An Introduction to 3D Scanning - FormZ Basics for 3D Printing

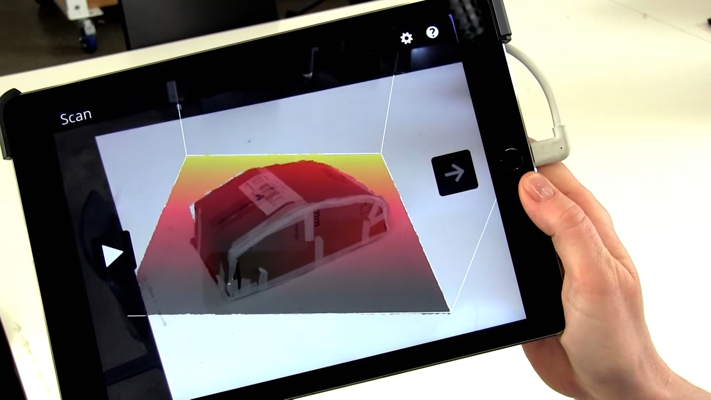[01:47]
The next step is to press play and begin recording your object.